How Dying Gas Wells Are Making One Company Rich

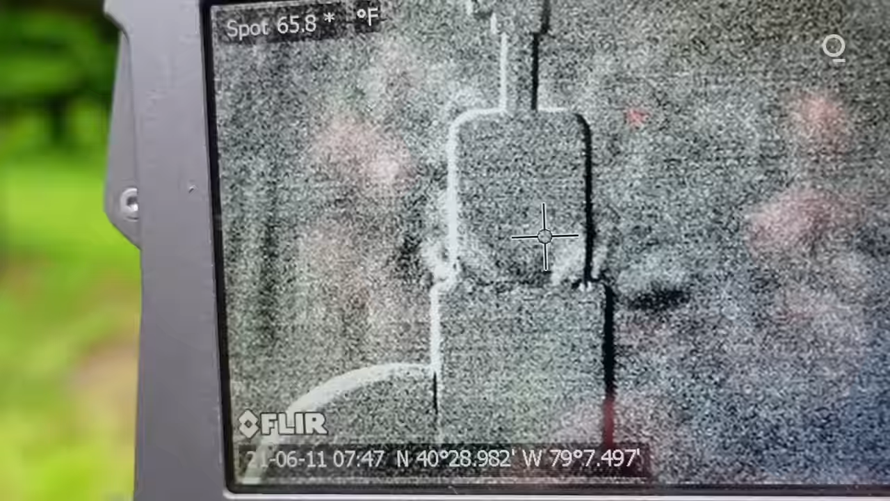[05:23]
On screen: spot 65.8°F
So the very first well that we went to was leaking.
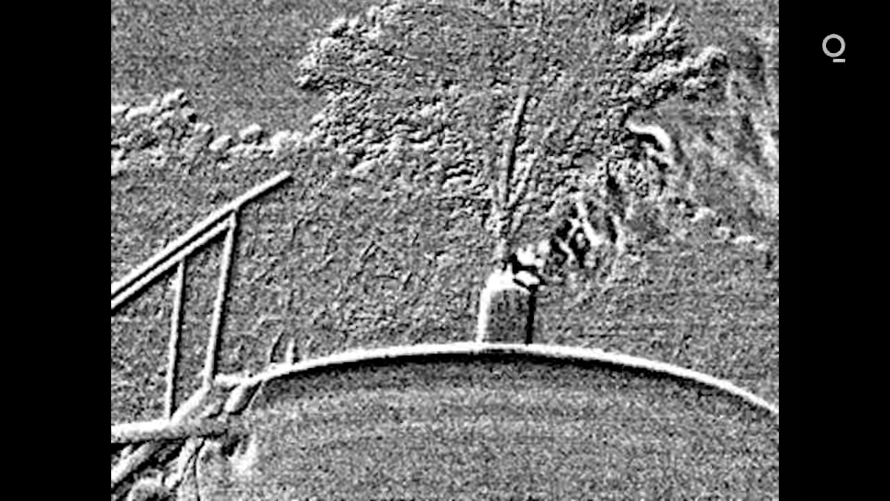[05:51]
In a few of the cases where we found emissions,
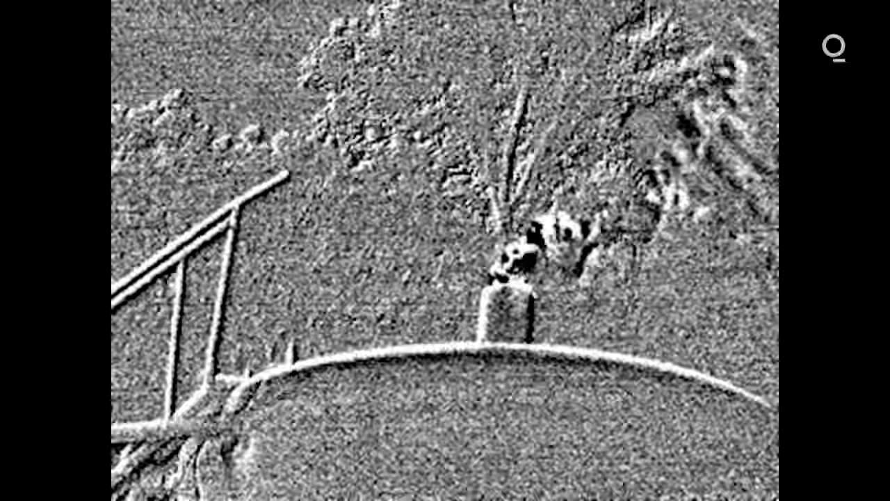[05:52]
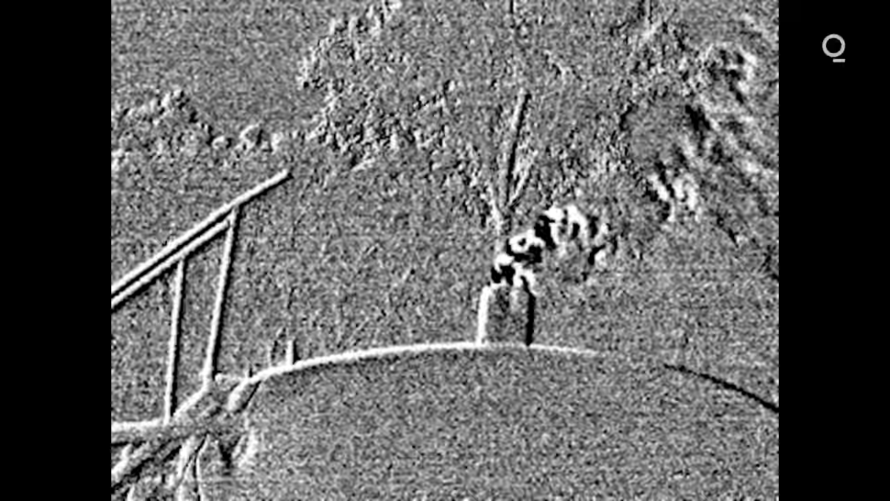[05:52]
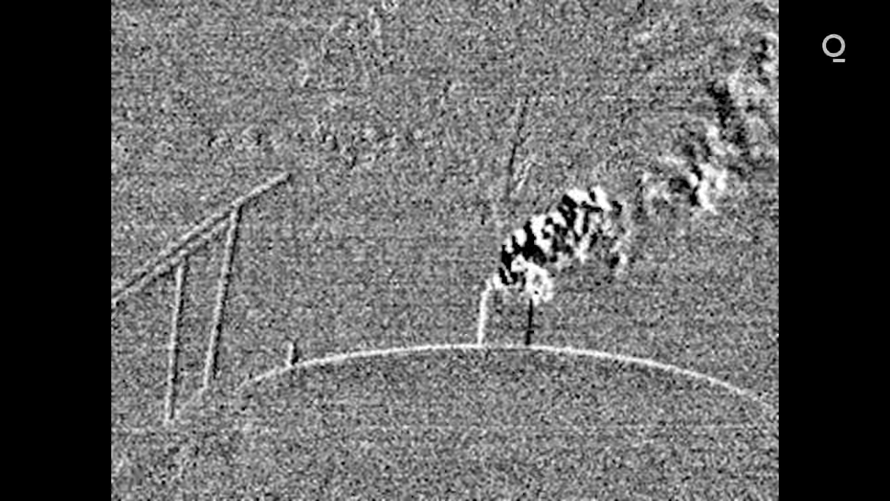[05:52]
those emissions may have been part of the normal operating of the well rather than a leak.
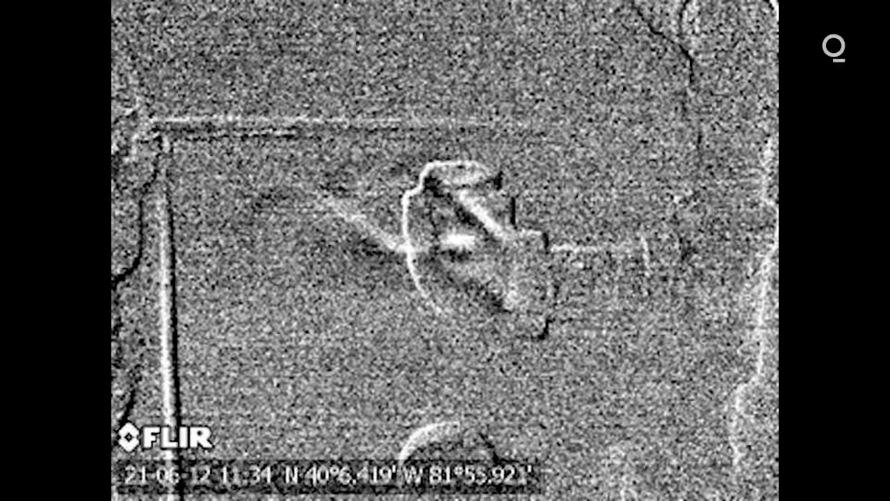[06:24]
In Ohio, we also saw wells that were leaking probably
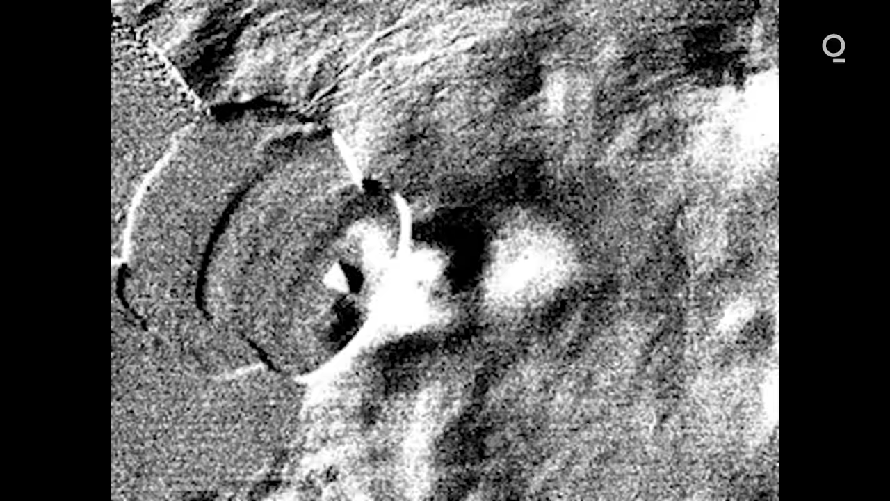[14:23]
I turned on the camera and booted it up, and you could see that there was methane coming out of that open pipe,